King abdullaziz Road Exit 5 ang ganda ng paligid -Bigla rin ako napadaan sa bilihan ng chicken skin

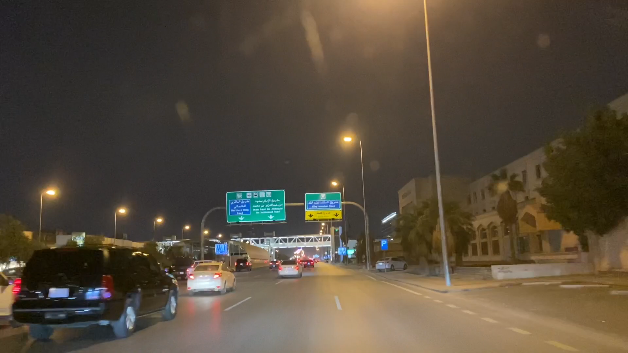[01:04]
Kasi ayokong matraffic. Yan. Bali King Abdulaziz to mga boss.
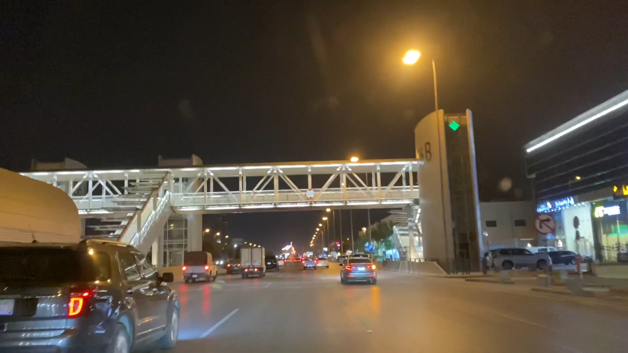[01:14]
Ano pala kung dumaan na ako ng ano, pag sumakto to dun sa ano nga yung bilihan ng mga cellphone tapos case, kalimutan ko ah,
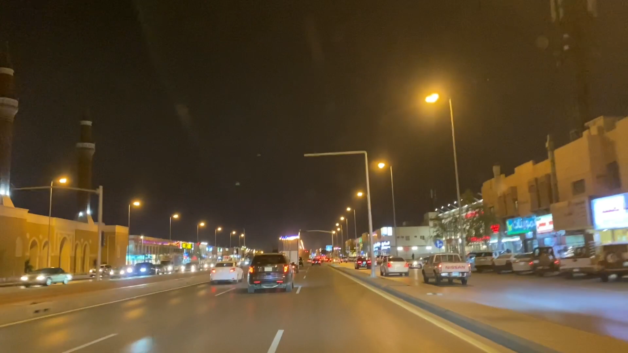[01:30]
pero pwede pala ako dumaan ngayon ng Moruds yun sa bilihan rin ng mga ano, mga isda. Liwanag dito sa ano?
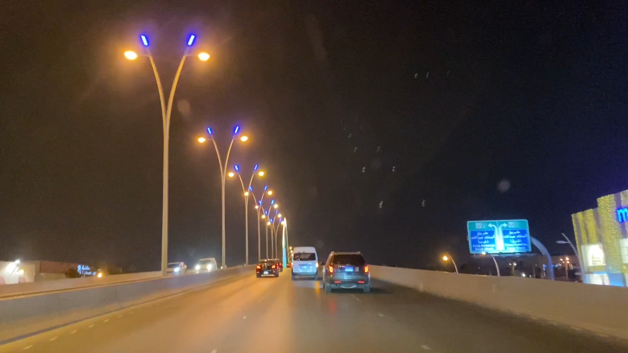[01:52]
Liwanag dito sa may King Abdulaziz. Ganda. Time check mga boss, 8:22. Oh. King Abdulaziz Road. Tulay to sa taas. Yan, bali pagbaba dito, nandiyan na yung Sahara Mall tapos ano na nga to pangalan ng isa? Hyatt Mall, yan. Yan, sa right side natin, dyan yung bilihan ng vape.
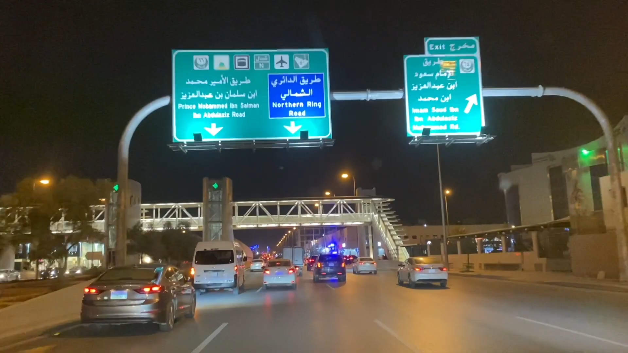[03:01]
Pero wala naman okasyon ngayon dito sa Riyadh, tapos na, kaya back to normal yung ano, mga sasakyan. Pero pag may okasyon dito, nako po, kailangan mo mag triple ingat kasi mahirap na. Bali, ano lang dito, mga boss, takbo dito, 90 lang. Dati nga, 80 lang takbo dito eh. Buti ngayon, ginawang 90 na.
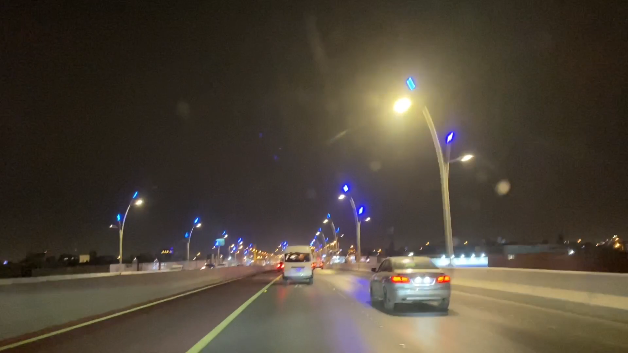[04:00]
Pag nag-service road ka, pwede kang pumunta sa service road ng Abi Bakir, or kaya naman pwede kang mag U-turn pabalik ng King Abdulaziz, tama. Bali tayo, mag-U-turn. Magbabaka sakali ako kung merong bukas pa yung ano, bilihan ng mga manok.
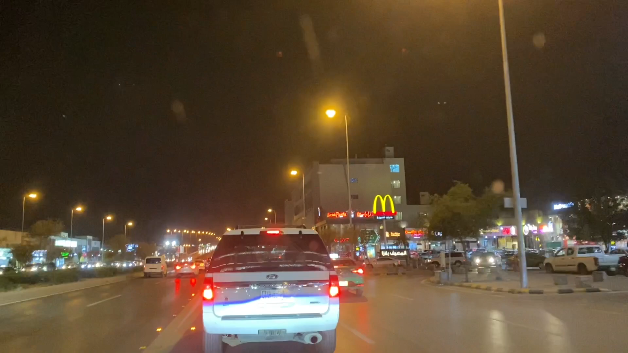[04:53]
Ayan o, ganda ngayon mga boss, no? Ganda ng ano dito, ganda ng view dito sa King Abdullah sis. Daming store, daming ilaw. Yun. Kaya ganda, ganda. King Abdullah sis to mga boss, exit 5. Ito yung exit 5, pero isang diretso to, isang mahaba. Mahabang diretso.